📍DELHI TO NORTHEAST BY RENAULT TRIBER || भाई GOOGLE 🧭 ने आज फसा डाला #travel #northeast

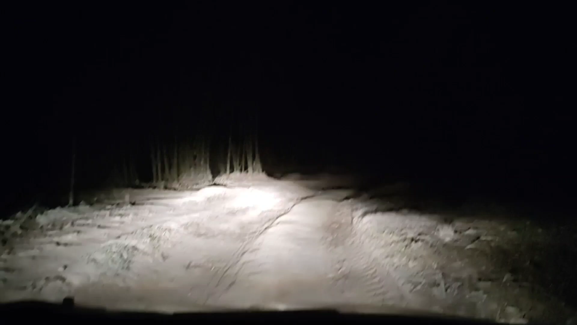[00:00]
यहां मतलब कुछ लाशे मिली थी बहुत साल पहले तो यहां लोग आने से डरते हैं इस चगह से आने से बट यह है कि हम भाई हमें तो एक ही रस्ता और कहीं जाने का है ही नहीं तो इसलिए हमें यहां से आना पड़े को पूरा जंगल है